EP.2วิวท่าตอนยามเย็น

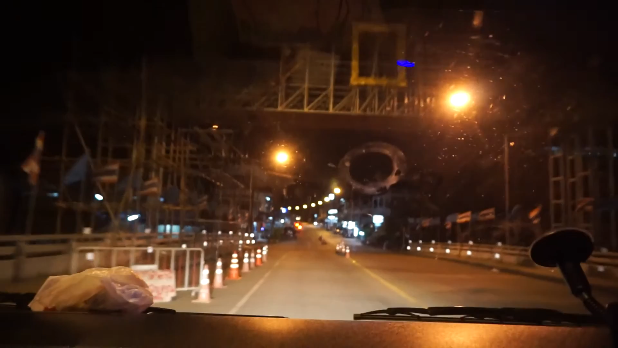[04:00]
บรรยากาศอย่าง ข้อมคืนที่สวยงาม